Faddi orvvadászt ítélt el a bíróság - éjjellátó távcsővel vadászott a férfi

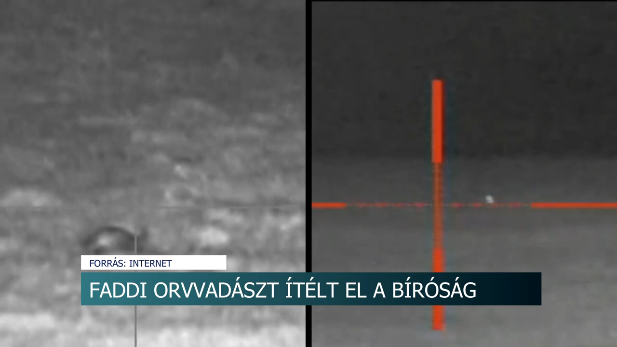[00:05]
A VADÁSZPUSKÁRA Internetes videó mutatja be az éjjellátó távcső működését. A vadászpuskára szerelhető eszköz digitális eljárással,